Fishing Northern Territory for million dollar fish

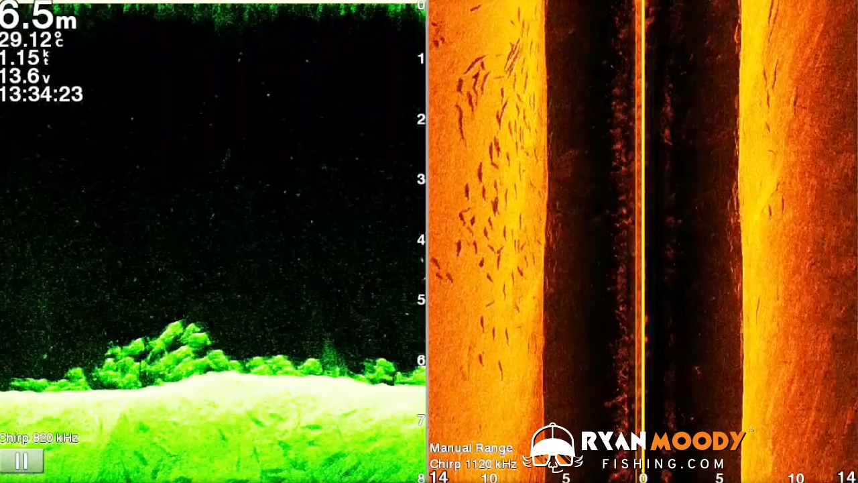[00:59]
On screen: depth 6.5 m, water 29.12°C
of fish on the sounder we'll put the footage up